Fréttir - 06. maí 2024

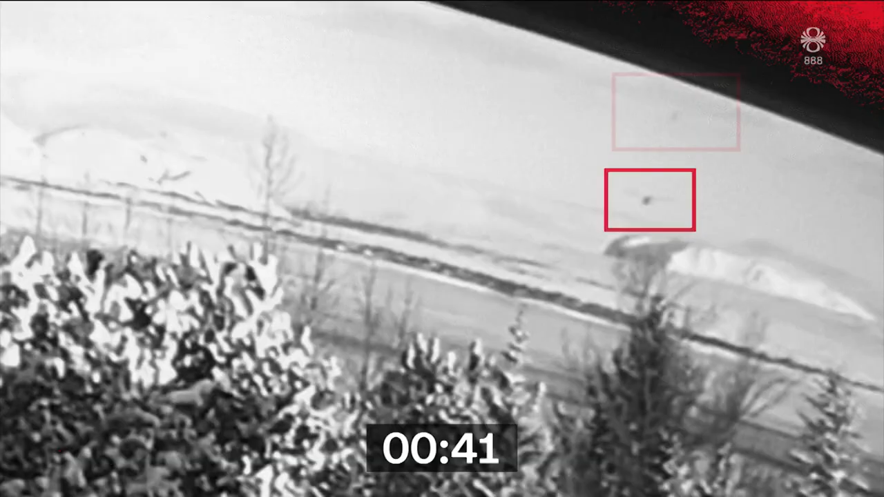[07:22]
Flugveilin letta vatninum klukkan 11.48. Tremur mínútur síðar hingir eitt farþegana í neyðarlínuna.